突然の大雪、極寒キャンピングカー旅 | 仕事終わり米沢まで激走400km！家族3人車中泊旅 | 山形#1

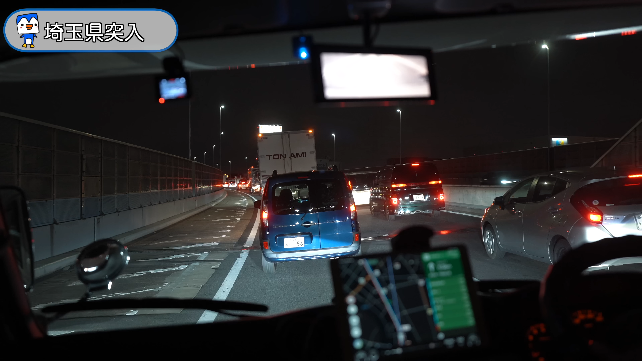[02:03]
内のところぐらいからかなちょっとね込み出して今ね東北道向かってるんですけどもまあでもこの次のインターがあと2キロなんですけどそこを超えれば一応流れそうな雰囲気です今ね時間が8時46分さっき撮影してから1時間ぐらい経ってるんですけど東京埼玉ここを抜けるのが本当に時間かかるなんでやっぱりねここをねいかに早く抜けていかにこの首都圏脱出できるかっていうのがこの辺近辺でねキャンピングの旅をする上ですごいね重要